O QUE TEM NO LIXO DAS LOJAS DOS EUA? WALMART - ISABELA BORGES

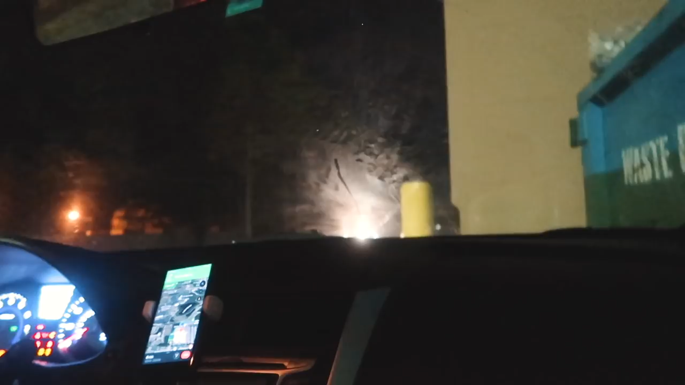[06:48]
Aqui essa caçamba tá gigantesca e tá lotada. Mas o funcionário apareceu, a gente tá meio assim.